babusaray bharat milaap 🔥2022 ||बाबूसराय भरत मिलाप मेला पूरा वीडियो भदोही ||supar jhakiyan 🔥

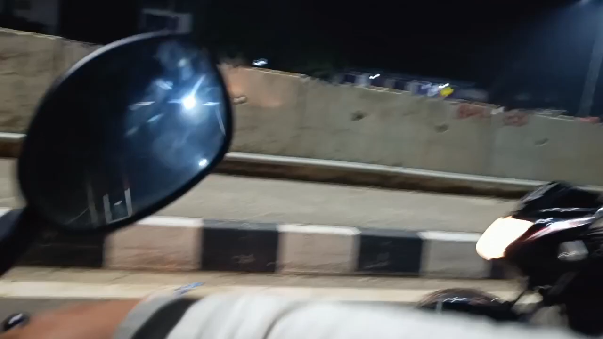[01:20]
एक यहीं पर गोडाउन था जैसे बाइक का, और ये देखिए एजेंसी है हीरो का।